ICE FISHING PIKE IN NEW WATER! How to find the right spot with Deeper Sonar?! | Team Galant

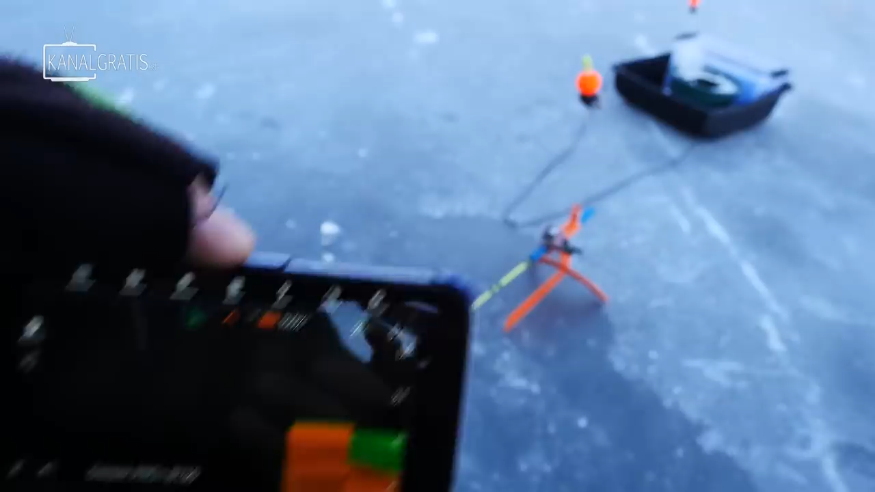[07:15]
Och det är ganska bra, för som ni ser så är det ganska nära till land här. Det är en hyfsat bra kant här.